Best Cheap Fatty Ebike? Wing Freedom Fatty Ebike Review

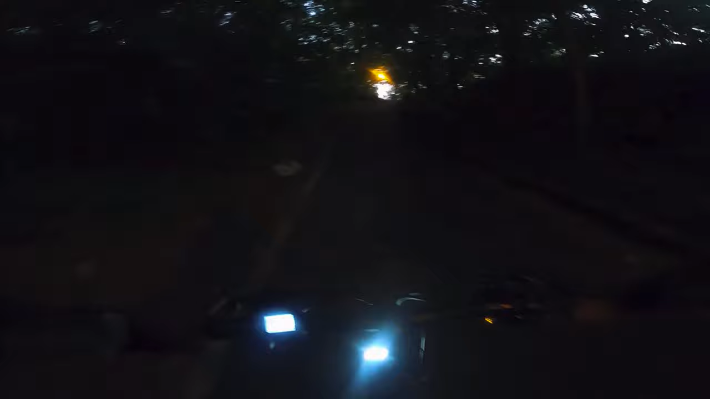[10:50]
It's a very well-known hill. And you can see the peak of it is not even right there.